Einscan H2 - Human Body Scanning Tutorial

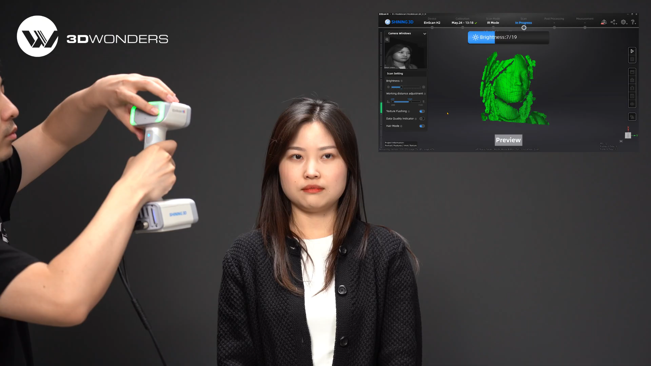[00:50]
The distance is proper when it turns green. Adjust the brightness until you can see rich data in preview mode.
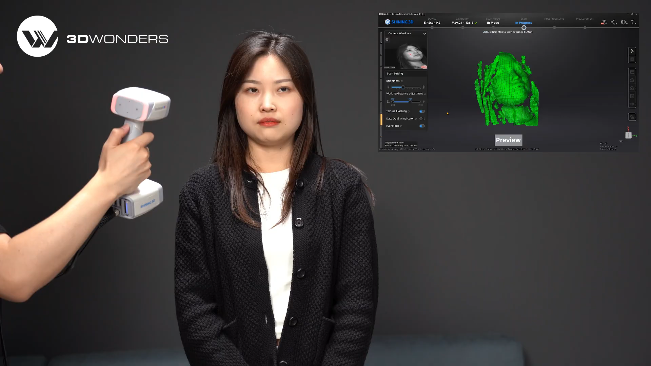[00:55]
Press the start button again to start scanning.
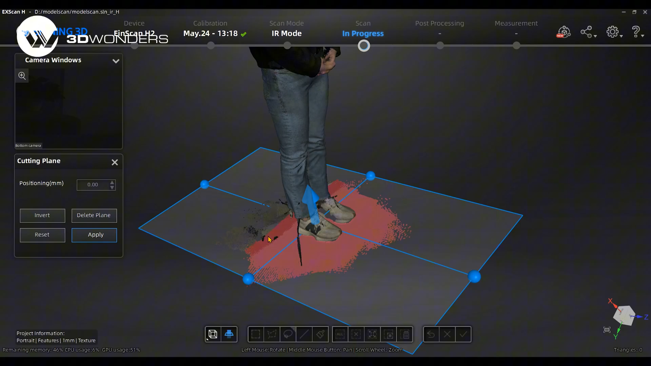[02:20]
The selected data will be in red. Then delete it.